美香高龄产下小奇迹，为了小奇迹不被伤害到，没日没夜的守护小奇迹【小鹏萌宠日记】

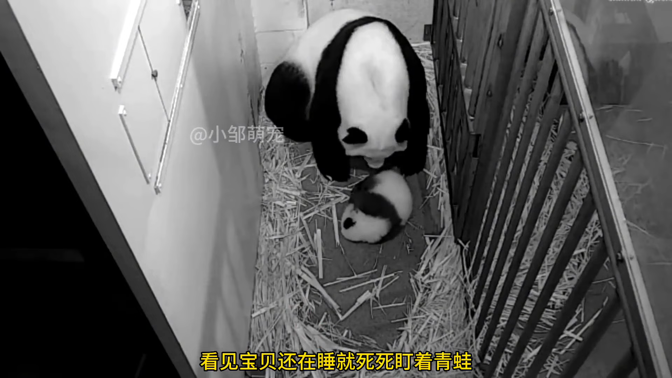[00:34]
见宝贝还在睡就死死盯着青蛙直到青蛙走得远远的美香才
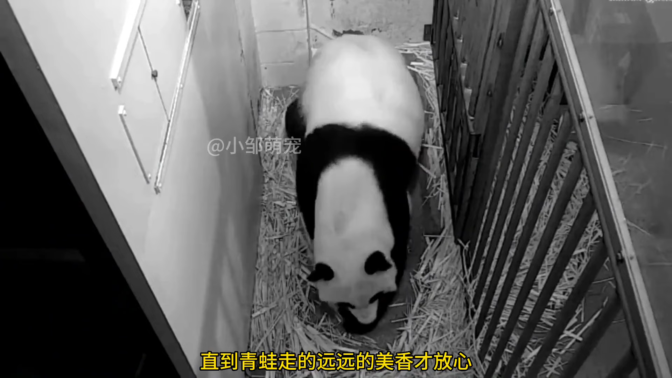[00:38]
放心可是没过一会青蛙又来了美香不让青蛙靠近小奇迹用身体将
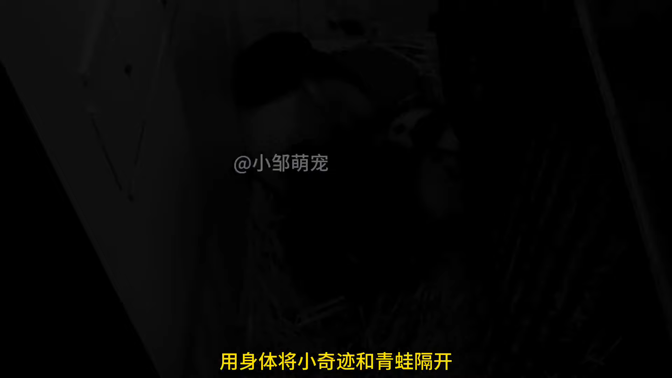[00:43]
小奇迹和青蛙隔开看见青蛙还是迟迟不肯离开美香只好将宝贝抱了起来默默守护着尽管自己已经困得不行了当福宝
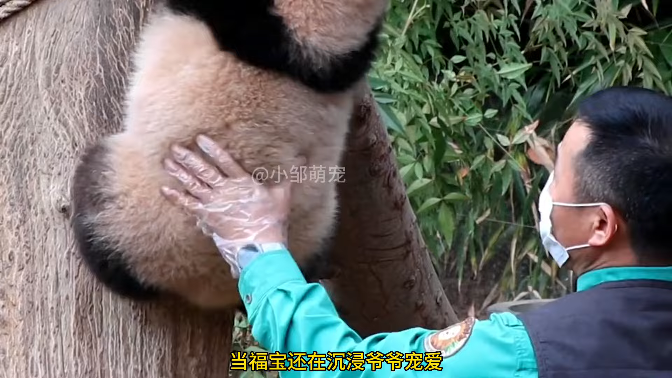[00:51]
还在沉浸爷爷宠爱教学爬树的时候没有条件的美香
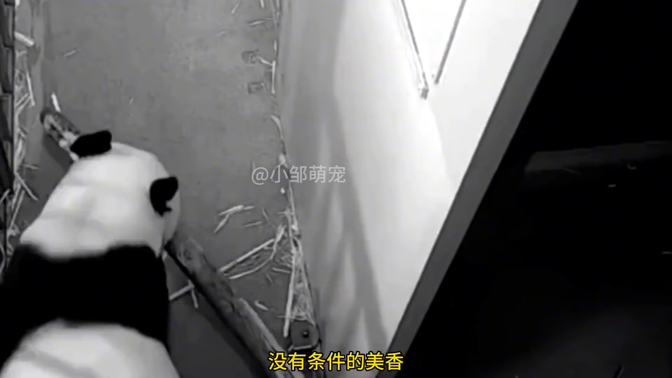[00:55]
为了让小奇迹学习爬树自己找了一根树干怕树枝的倒刺伤害到小奇迹美香不断地修整树干保证安全性后将小奇迹叼了进来在妈妈的细心教学下小奇迹也是很快在树干上练习了起来爬到了尽头又爬了回去这画面让无